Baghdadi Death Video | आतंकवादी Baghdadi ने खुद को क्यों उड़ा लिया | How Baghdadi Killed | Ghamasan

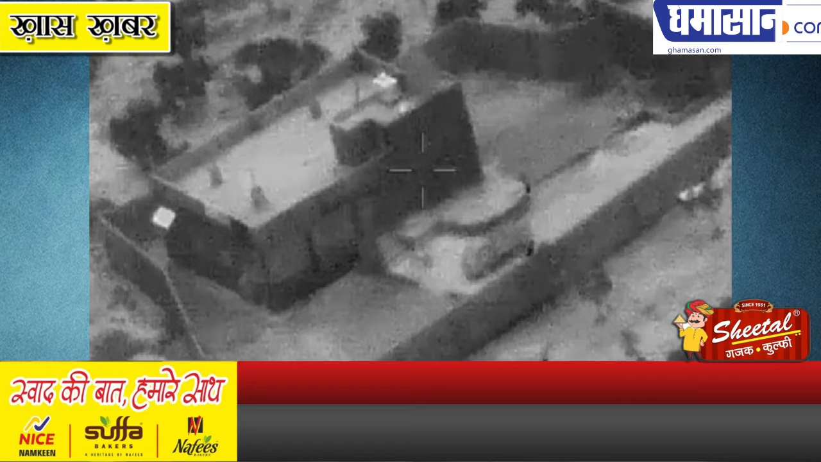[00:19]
چاری کیا گیا ہے ویڈیو میں اس پسٹ دکھ رہا ہے کہ کیسے بغدادی کو مارنے کے لیے امریکی سینہ نے آپرشن چلایا ہے ویڈیو میں دکھ رہا ہے کہ کیسے امریکی سینہ سیریہ کے اڈلیب میں بغدادی کے ٹھکانی کے ارپاڑ رہی ہے اس میں بغدادی کے گرگو دوارہ امریکی سینہ کے ائر کرافٹ پر کی گئی
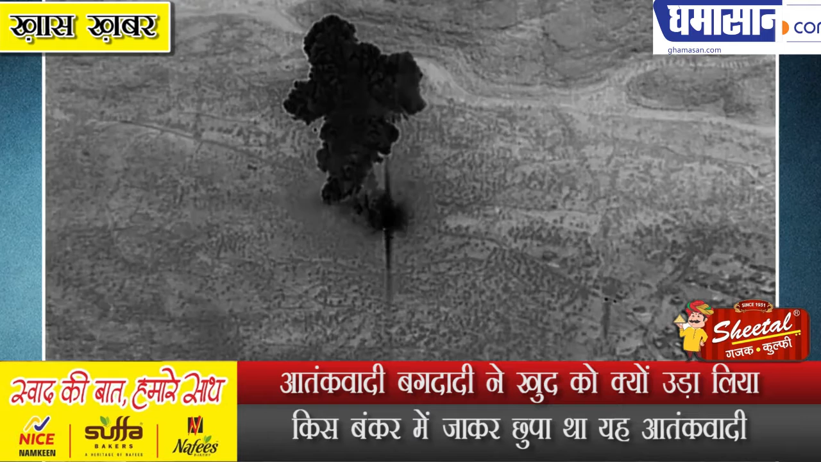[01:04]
دوسرے حصے میں امریکی آسالٹ فورس کے کمانڈو اس پریسر کے طرف بڑھ رہے ہیں جس میں بغدادی چھپا
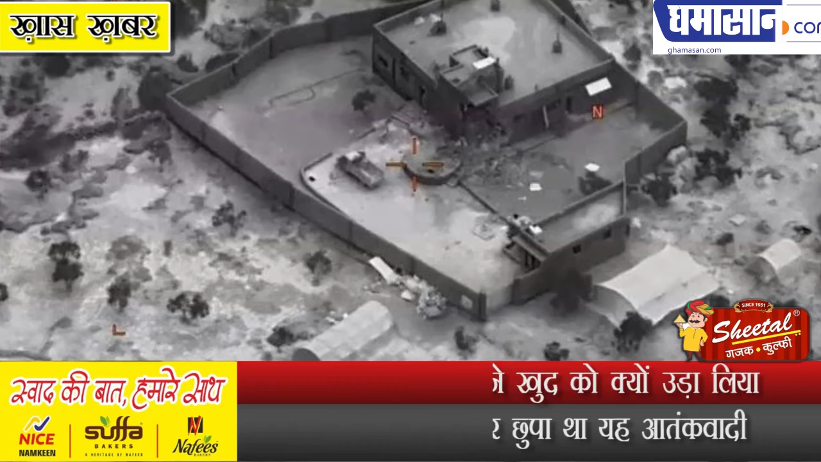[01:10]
ہوا تھا گور طلب ہے کہ امریکی سینہ سے گرنے کے بعد بغدادی نے خود کو بم سے اڑا لیا تھا اس کی موت کے بعد امریکی راست پتی